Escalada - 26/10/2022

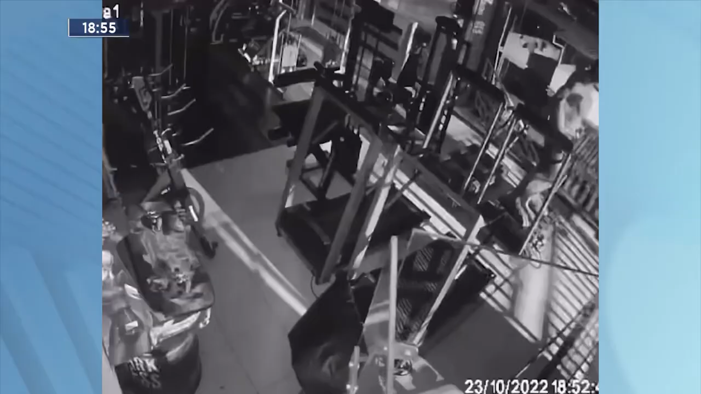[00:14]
Em Caratinga, PM procura homem que invadiu uma academia no bairro Santa Cruz e furtou um aparelho de televisão. Câmera do estabelecimento flagrou parte do crime.